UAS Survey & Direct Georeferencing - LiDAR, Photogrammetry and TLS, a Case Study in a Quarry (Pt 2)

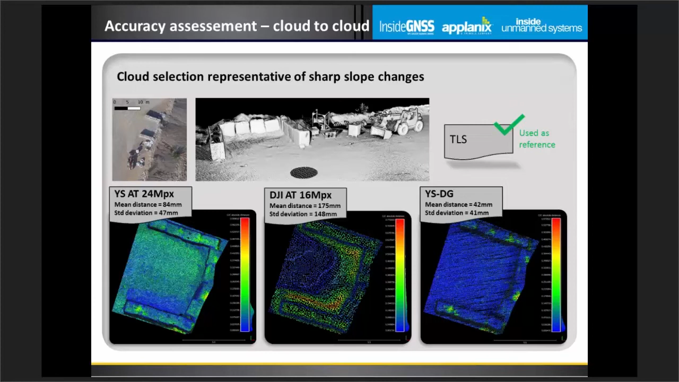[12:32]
actual error on the 16 megapixel product is about 15 cm basically while the LiDAR produces a product like under 5 cm accurate looking at again a patch of ground instead of just point by point comparing now in a more sort of qualitative manner this snapshot sort of reiterate Lewis presentation when using LiDAR in vegetated area this is a portion of the mine site where you actually could pick up a few trees and we're just looking at the snapshot presenting the same sections
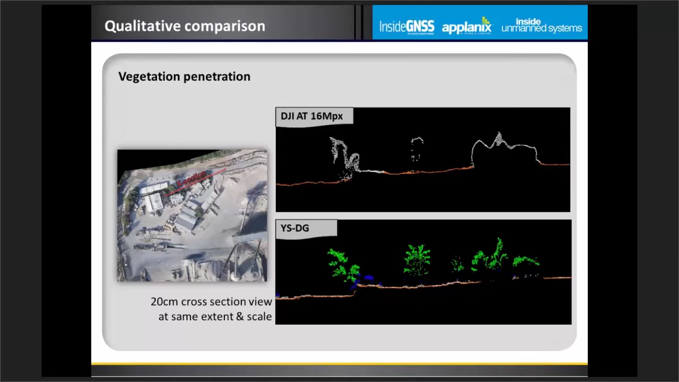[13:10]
between the photogrammetry and the LiDAR point cloud underlying ground changes can be sort of confidently mapped and trees profiles are quite described in a better way and a more reliable way with the LiDAR data set in terms of infrastructure now the snapshots are just comparing the two data sets in terms of photogrammetry and the LiDAR data sets and these images are quite self-explanatory all objects seem to be sort of covered in a sheet while the LiDAR data set reveals their true geometry fine
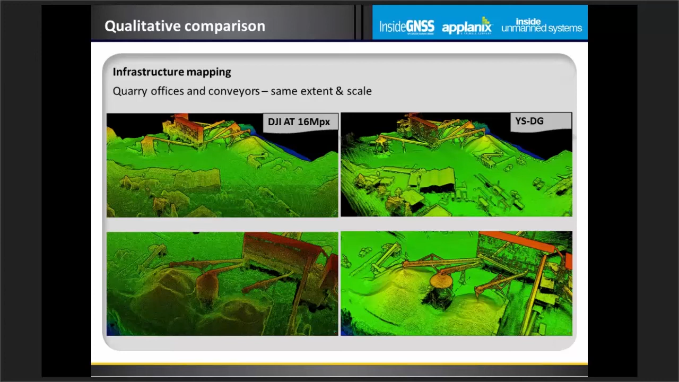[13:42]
conveyor structures as you can see on the images they can be clearly described with the LiDAR but they're almost sort of missed on the 16 megapixel data set